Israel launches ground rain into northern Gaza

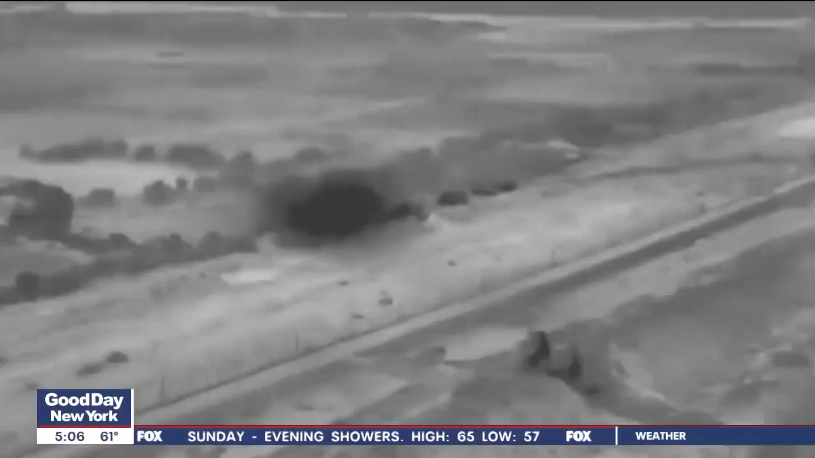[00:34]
Israeli tanks entering northern Gaza, striking infrastructure and anti-tank missile launch posts Thursday.
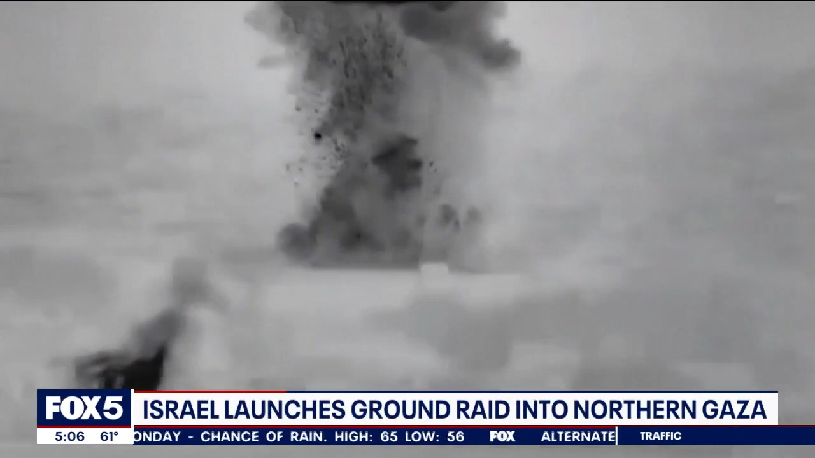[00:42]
The targeted raid, part of the next phase of their war against Hamas, following the militants' deadly attacks in Israel on October 7.